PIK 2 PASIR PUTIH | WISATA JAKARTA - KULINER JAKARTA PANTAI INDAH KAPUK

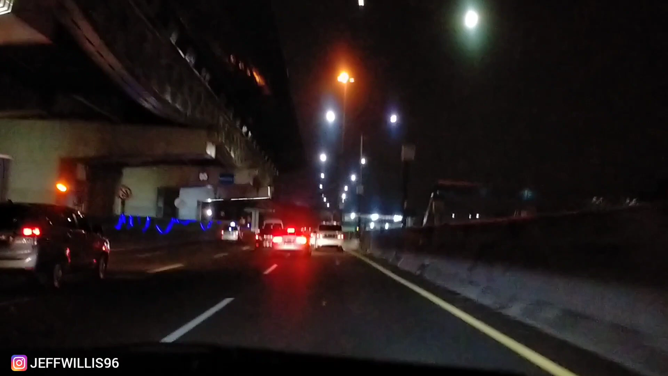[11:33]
Guys, ini kita udah jam 9 dan kita mau jalan balik ke Bandung guys. Kita karena besok juga kerja lagi, jadi kita langsung otw ke Bandung.
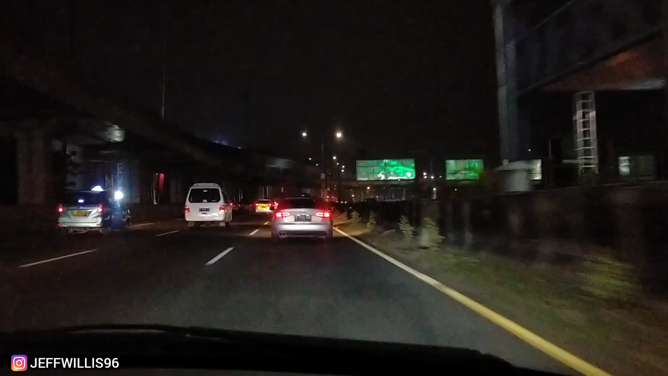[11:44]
Ini jalanan tuh agak lumayan padat, karena emang pada balik juga guys. Tadi kan kita juga, gue juga lihat di jalan tuh banyak yang plat E juga ya. Oke guys, kita udah exit tol Momatoha Bandung dan ini sekarang jam 10.20.